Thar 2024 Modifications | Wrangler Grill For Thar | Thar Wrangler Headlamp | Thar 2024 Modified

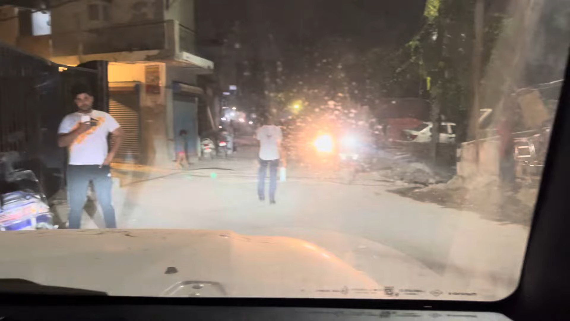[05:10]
तो यहां से मैं आपको फूरो चेक कराता हूं यह आप देखवाई यह अपनी लो भीम आप देख सकते हो कहां तक जादी है और यह अपनी
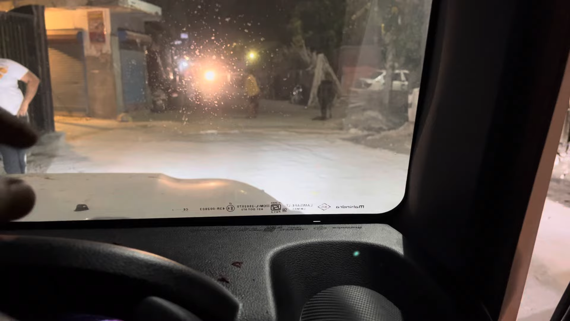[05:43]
बस भाई ने उसी में डिल अगर आप फॉगलम में अगर आप लेडी
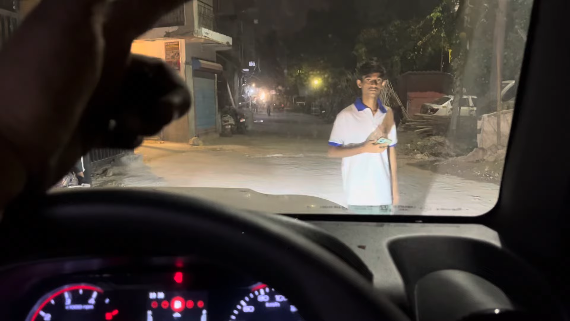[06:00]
लगवा रहे हो तो उसके साथ साथ हाई ली रिकमेंड़ प्रोजेक्टर भी लगवा हो क्योंकि तबी जो आपकी थ्रो है